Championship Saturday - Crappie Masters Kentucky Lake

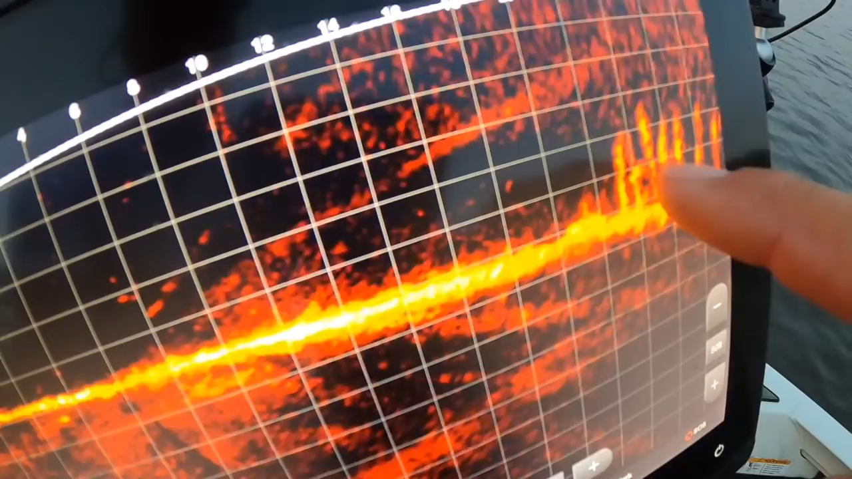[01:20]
see if i can make him right there we're obviously staying way away from them